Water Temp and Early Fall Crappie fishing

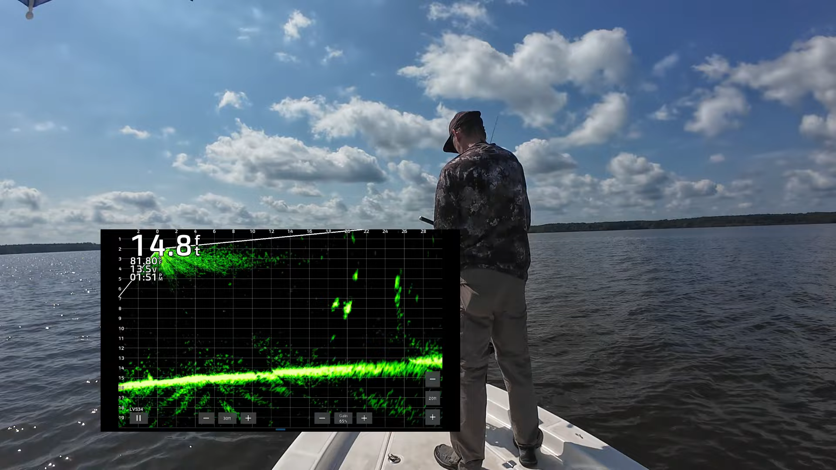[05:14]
On screen: depth 14.8 ft
back side. Get ready to come over top of them. Here we go. He sees it. There he comes. Got it.
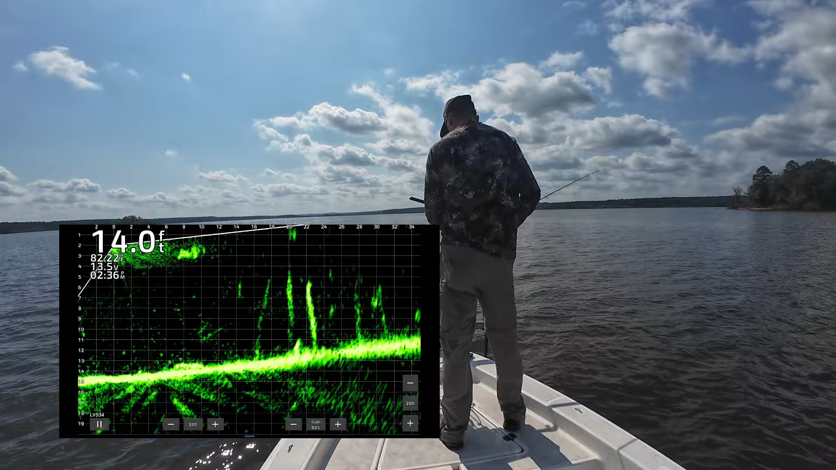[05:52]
On screen: depth 14.0 ft
He sees it. Come on. Got it. He saw it.
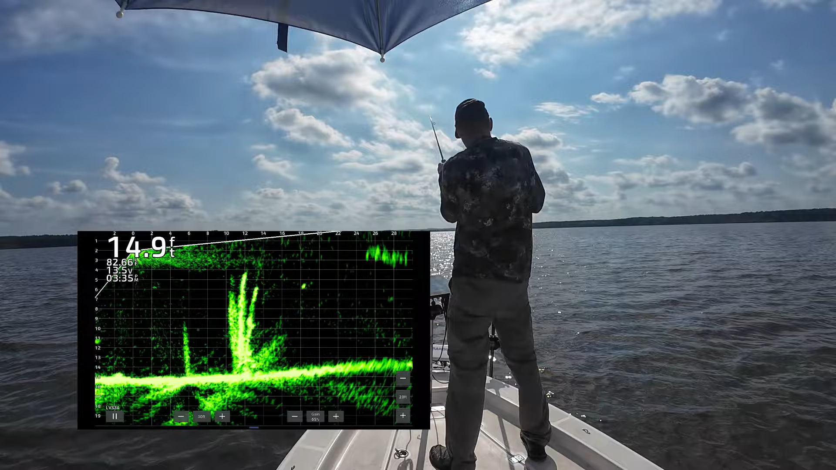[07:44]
On screen: depth 14.9 ft
Oh yeah. He saw it. That's a good one. That's a good one. Another good one. My goodness.
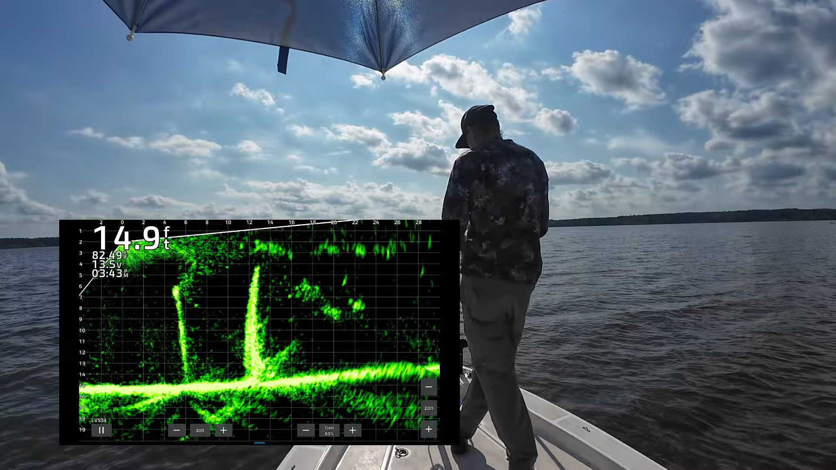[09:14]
On screen: depth 14.9 ft
Coming right down on him. Oh, he sees it. Oh, there he comes. Oh, he's aggressive. Come on. Got him. Got him.
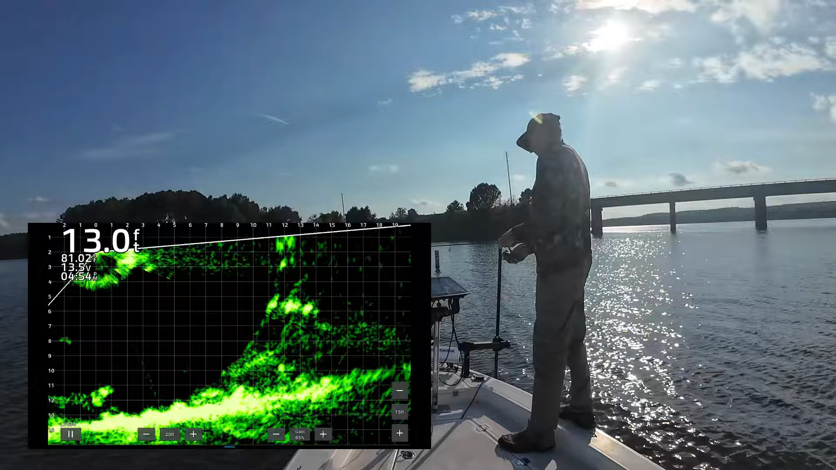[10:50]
On screen: depth 13.0 ft
Right in the middle of them. Got it.
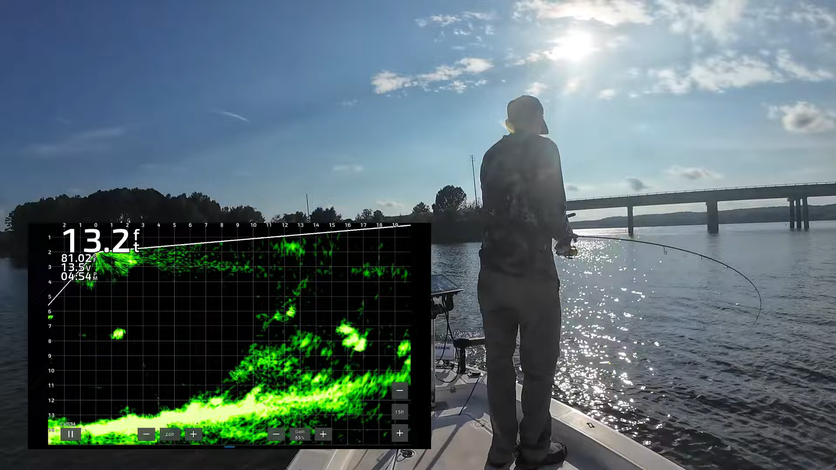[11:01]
On screen: depth 13.2 ft
Ugh. Good crappie. There we are.